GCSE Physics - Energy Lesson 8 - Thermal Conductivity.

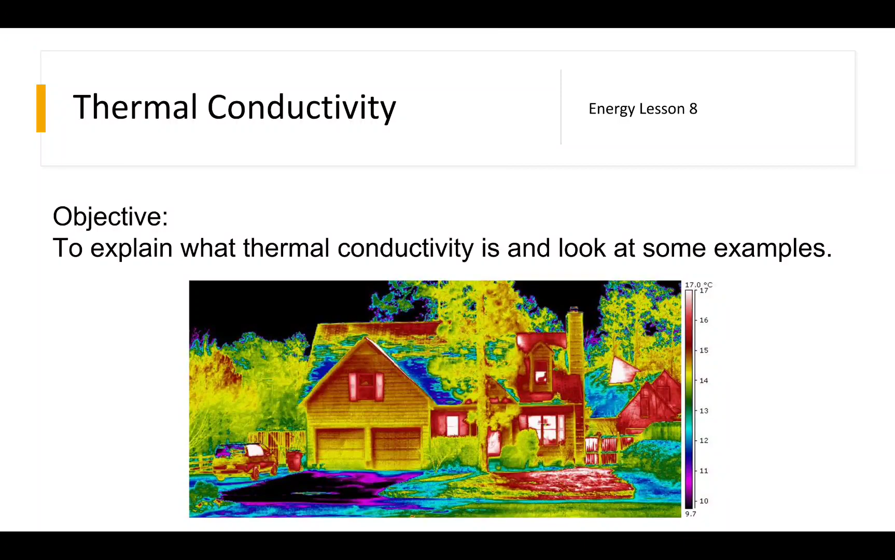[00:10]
On screen: scale top 17.0°C
This is GCSE Physics, this is Energy Lesson 8, and this is Thermal Conductivity. So the objective today is to simply explain what Thermal Conductivity is, and to look at some examples. Any ideas what's happening here then? So we've got two buildings, and this building on the right looks vastly different to this building on the left. If you've got any ideas why, you might want to take a pause and write them down. Let's have a look.
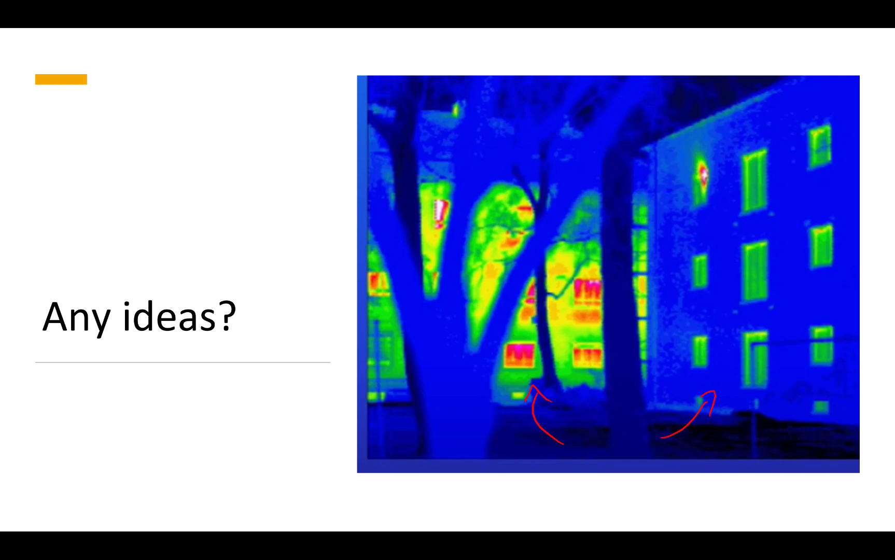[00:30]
So the question might be, if you didn't realise, which building has the best insulation? So is it the building on the right, or the building on the left?
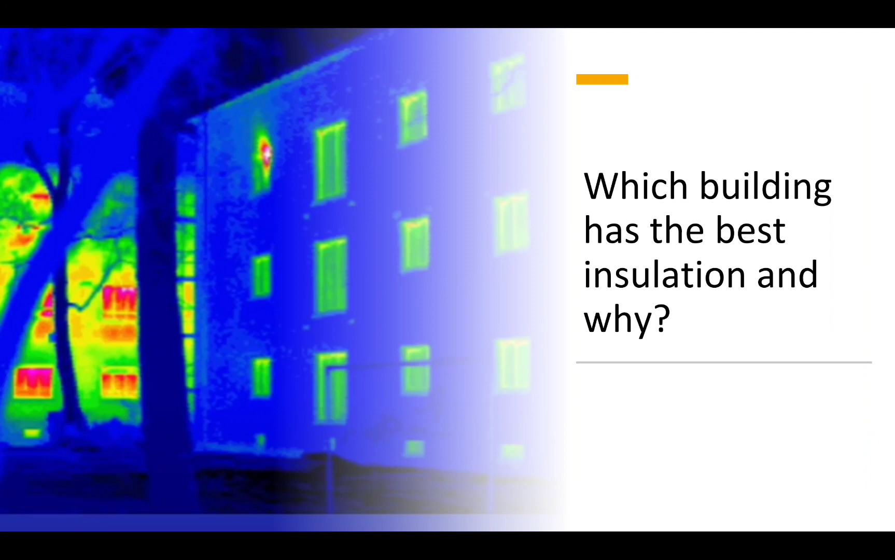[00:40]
And why? First of all, what's Thermal Conductivity?
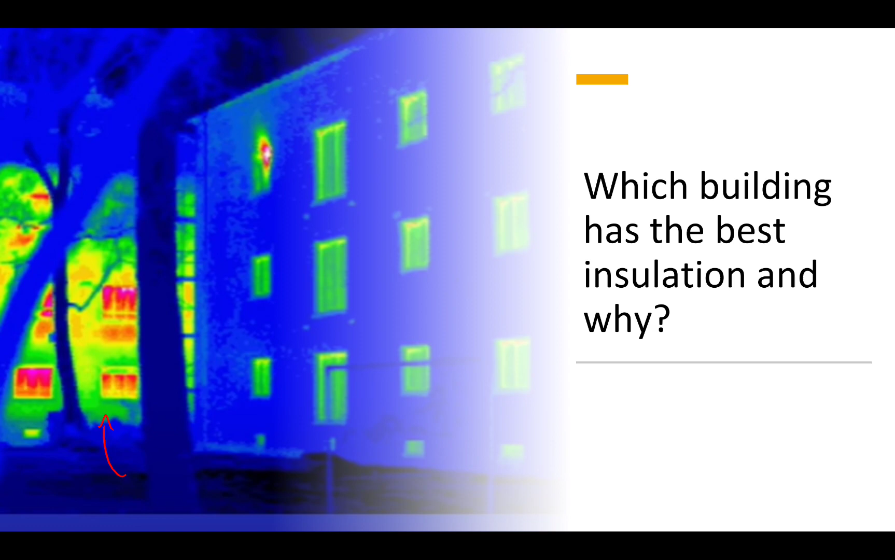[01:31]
Well, it's obviously the one on the left, because this thermal imaging camera, it can see the heat coming out of the walls. So with regard to thermal conductivity, the building on the left is the better thermal conductor, which is not necessarily a good thing for a house. Although it could be. It depends. If you're in a hot country and want the house to cool down, and it's hot inside, then perhaps. But more often than not, you want a building to retain the heat that's inside.